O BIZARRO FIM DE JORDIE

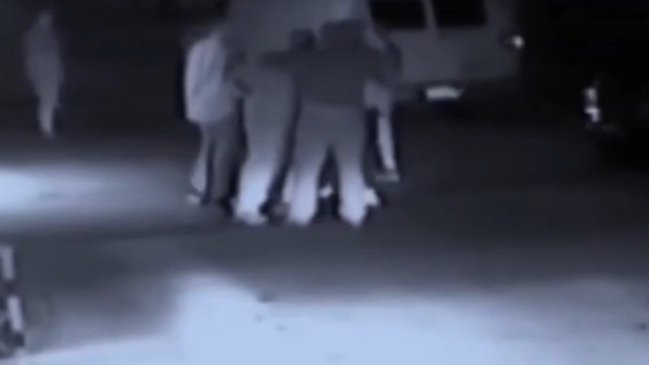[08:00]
E tem um deles que é bem grandão, assim, todo poderoso, que vai em cima do outro, e ele tira a blusa, a camiseta. E ele é cheio de tatuagem.
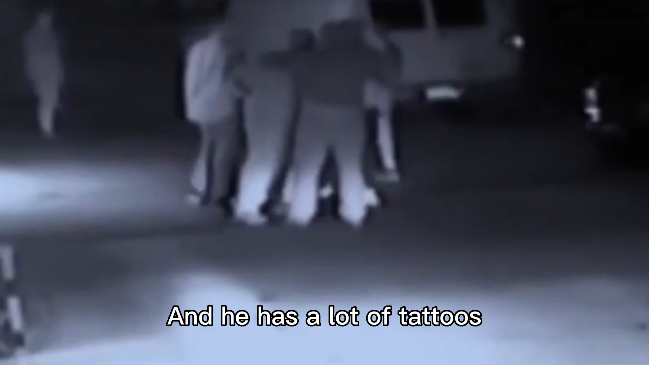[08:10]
Voltam à imagem, parou a briga, um dos rapazes foi embora.